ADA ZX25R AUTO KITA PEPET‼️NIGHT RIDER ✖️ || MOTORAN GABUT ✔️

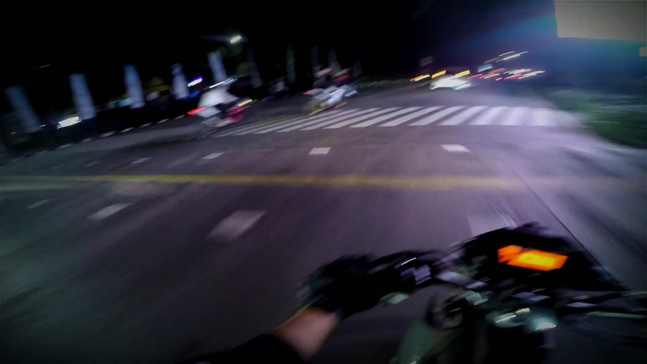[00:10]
Wesh, 2,5 doang. JetX. Oke ya.
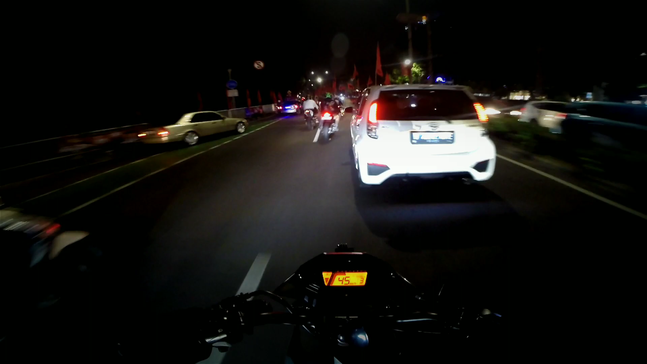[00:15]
Gue pengen di belakang JetX ah.
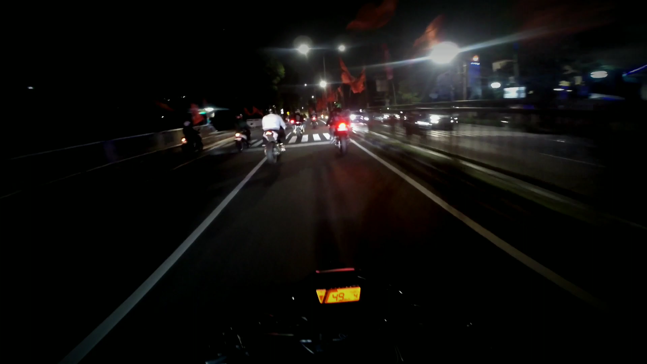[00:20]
Ohoy, madep. Anjay, gokil. Gokil, ada motovlog juga nih cuy samping gue nih. Gokil sih. Seru. Anjay. Gokil. Ntar lu motor temen gue kenapa? Lu kenapa?
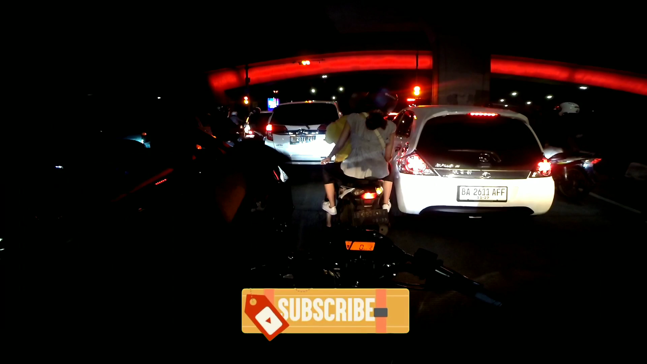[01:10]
Jadi di video kali ini teh gue tuh bakalan sedikit malam mingguan gabut gitu kan sama teman-teman aing sih di belakang tuh.
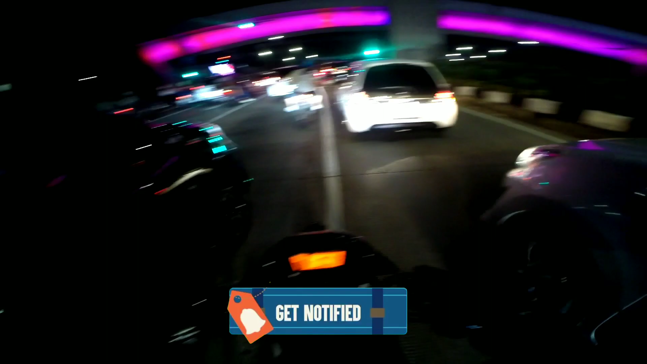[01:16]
Kayak gitu. Jadi ini posisinya di Pancoran nih, lampu merah Pancoran.
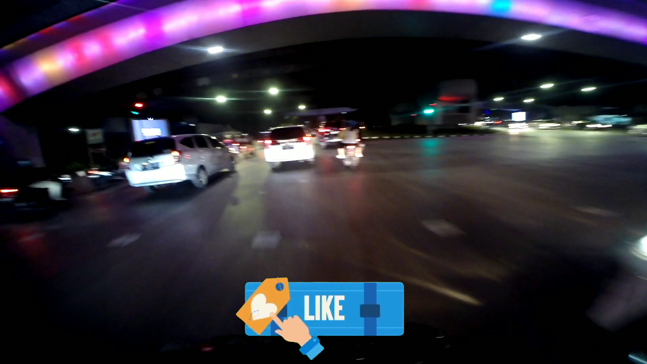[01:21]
Anjas. Ramai cuy asli.
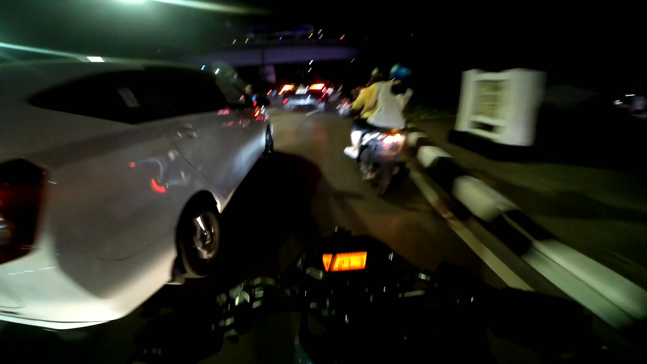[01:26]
Dan ini teh jam berapa, Jay? Jam 10-an.
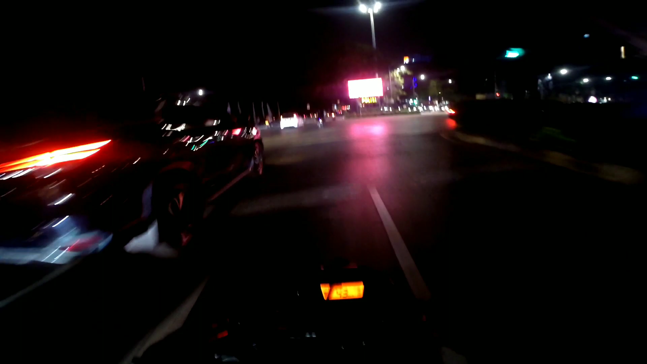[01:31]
Masih ramai parah. Wesh. 2,5 doang. JetX. Oke ya. Gue pengen di belakang JetX ah. Ohoy, madep. Anjay, gokil. Gokil, ada motovlog juga nih cuy samping gue nih. Gokil sih, seru.
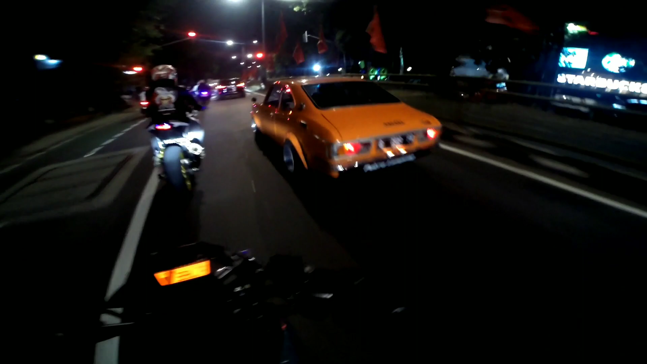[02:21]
Keren gitu kan. Nah ini teman aing juga nih. Jadi gue itu berapa motor ya? Ntar deh, gue hitung lupa lagi sih.
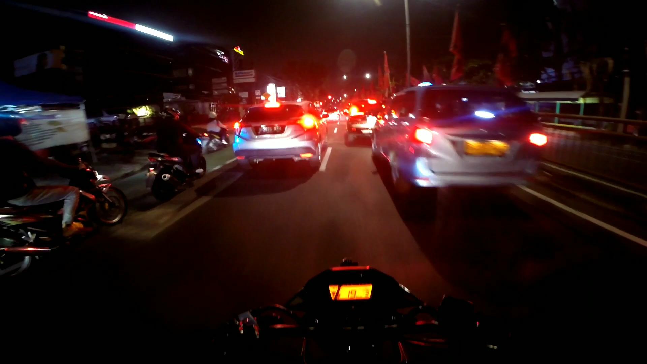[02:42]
Gue bakalan sedikit ambil kiri karena lewat tengah mah kagak muat. Nah ini belakang JetX ah. Madep gokil. Gabung ya anjay.
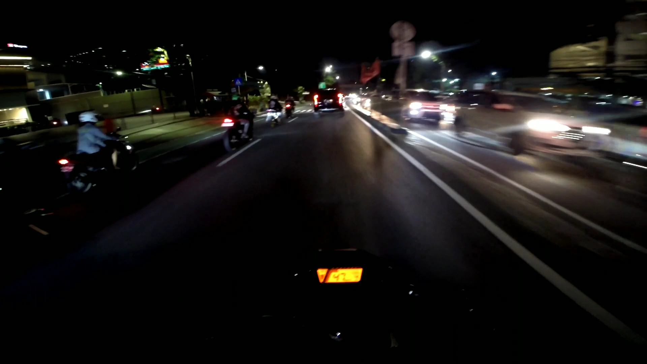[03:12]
Cuman ini teh teman aing pada di belakang cuy. Oh ini ding.
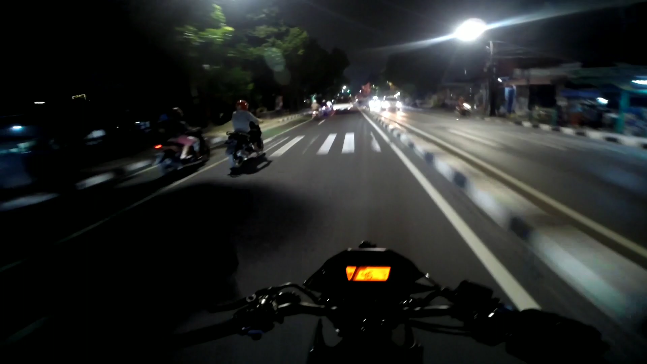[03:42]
Ini satu juga nih teman aing nih bangke. Motor udah kayak tengkorak agak ada bodinya terondol. Nah jadi aing ge tujuannya mah ini teh kagak tahu ya kemana nyama. Katanya mah sih ke daerah Monasan situ. Jadi lewat sini. Ini kan si teman aing nih yang tahu jalurnya teh lewat sini teh kayak gitu cuy.
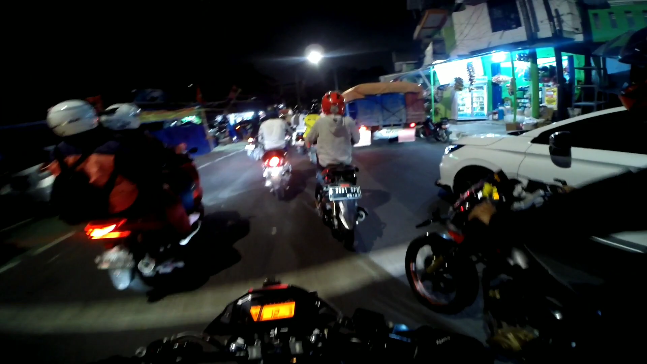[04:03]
Jadi bakalan suruh temen aing dulu nih
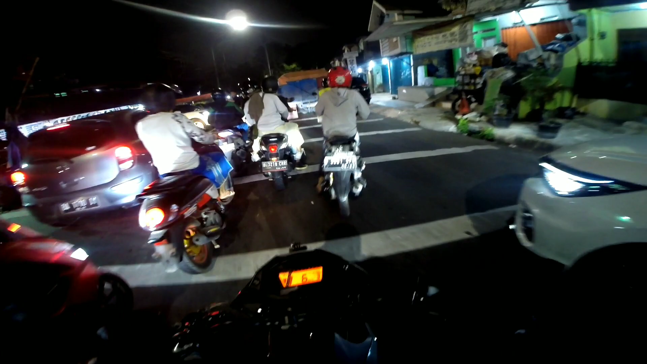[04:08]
yang duluan.
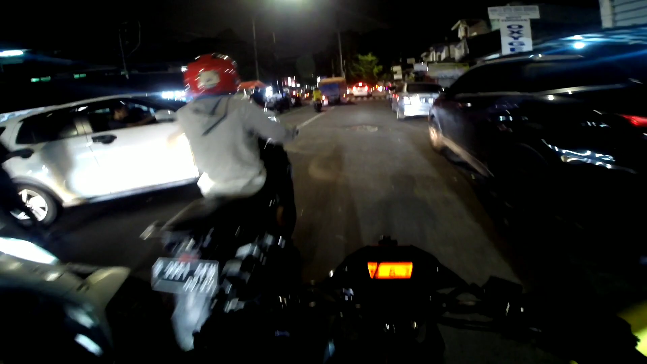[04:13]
Ini tuh daerah Manggarai. Iya, kalau gak salah mah. Emang bisa lewat sini ya? Oh iya.
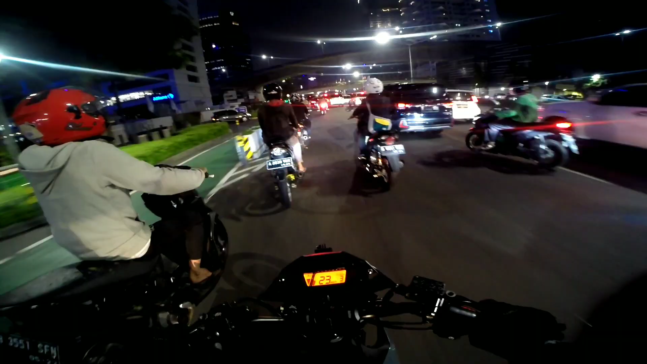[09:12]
Di sini tuh gak tahu sampai jam berapa ya bisanya motor tuh, jam sampai jam 10 kalau gak salah mah ya, jam 10 udah bisa motor.
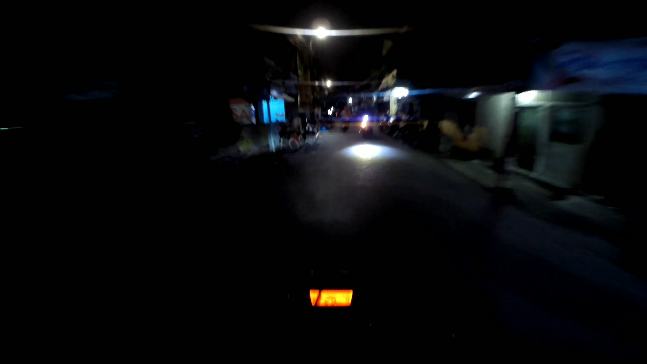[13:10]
Aduh. Mana yang kagak bisa ngabret lagi di jalan ginian dah. Ini tuh daerah Kuningan, cuy, daerah deket gedung Cyber lah.
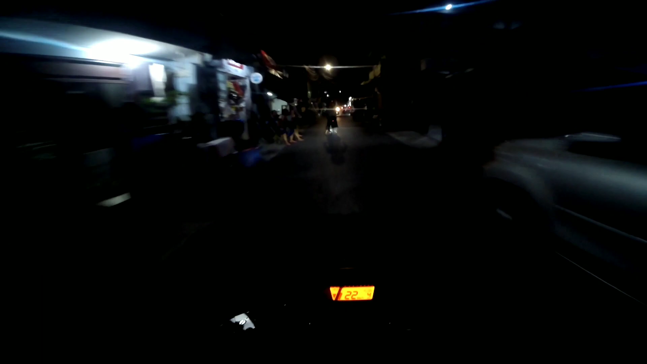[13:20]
Ini teh posisinya teh
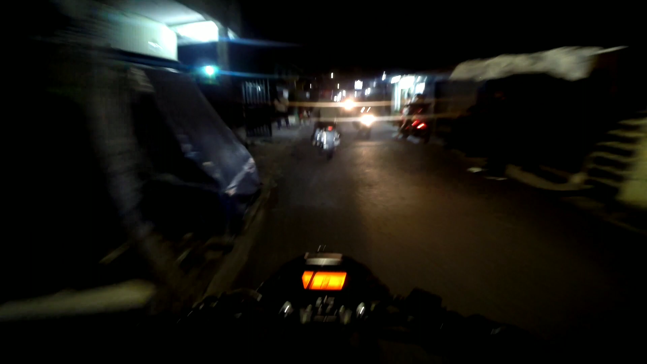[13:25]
kagak tahu gitu kan, apa nama tempat-tempatnya mah, ini teh pokoknya mah deket gedung Cyber weh. Ternyata daerah Mampang sini mah hujan eh.